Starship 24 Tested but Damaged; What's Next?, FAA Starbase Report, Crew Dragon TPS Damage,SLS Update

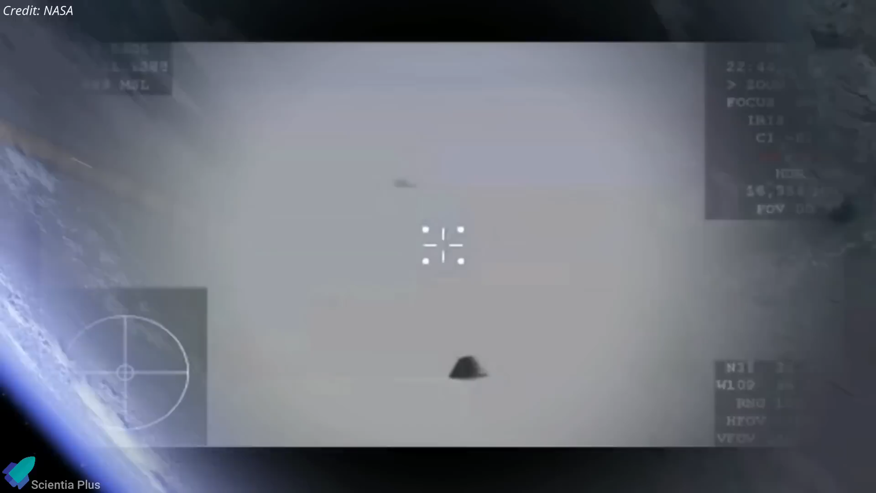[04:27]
At just under 9 kilometers in altitude, Starliner deployed two drogue parachutes, slowing the vehicle's descent considerably.
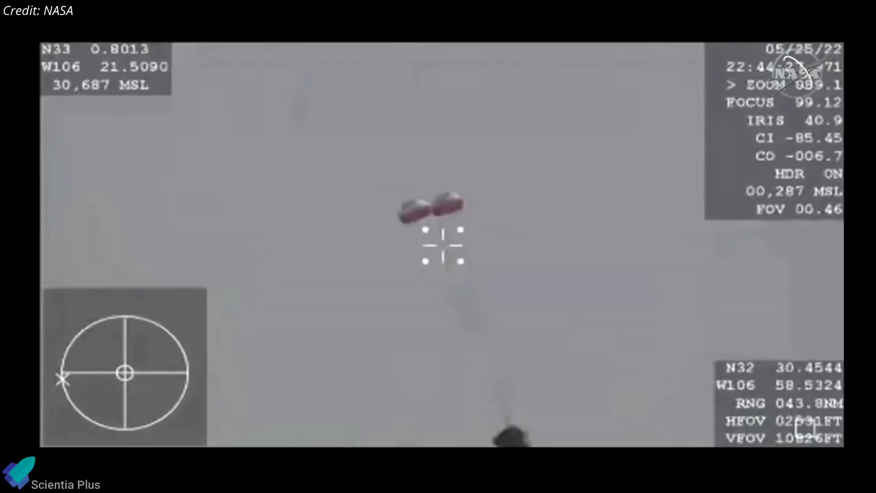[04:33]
The drogue chutes detached and Starliner's three main parachutes deployed at an altitude of about 2.4 kilometers, slowing Starliner to a manageable impact velocity.
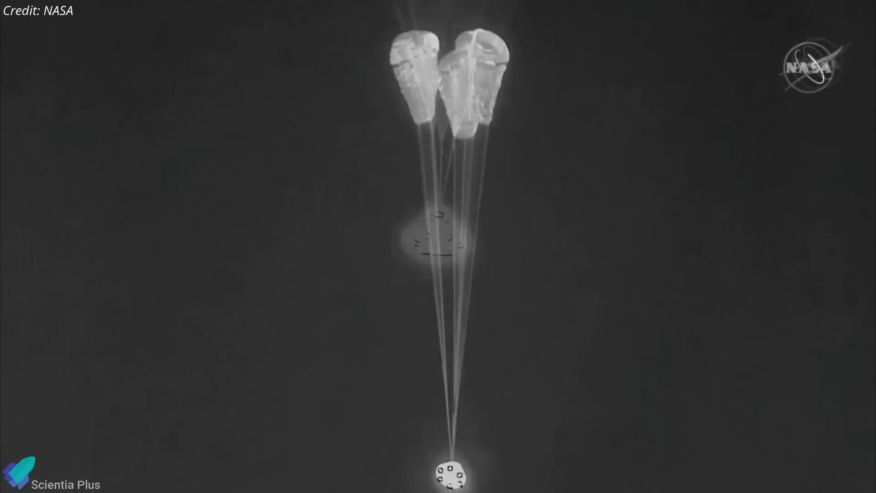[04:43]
Starliner jettisoned its basal heat shield with about 900 meters to go, exposing its airbags, which quickly inflated to absorb the initial impact with the ground.
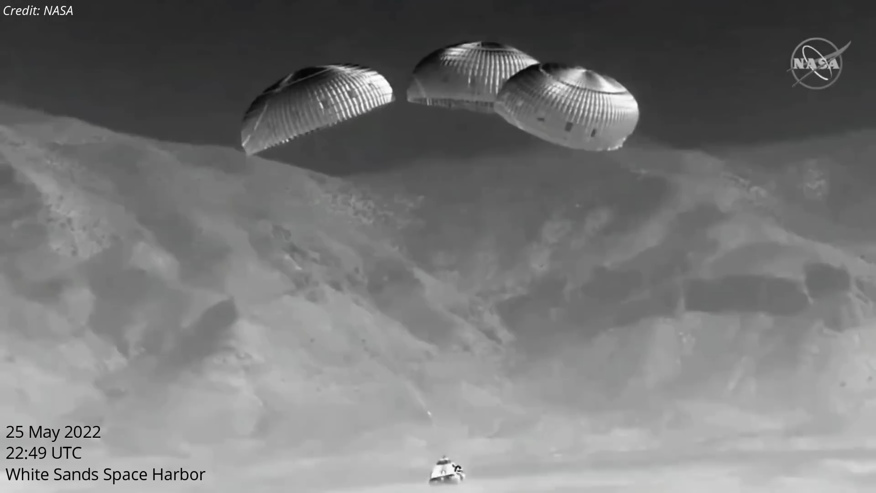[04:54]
The spacecraft landed at White Sands Space Harbor in New Mexico at 10.49 p.m. UTC. The capsule has brought about 270 kilograms of cargo back to Earth,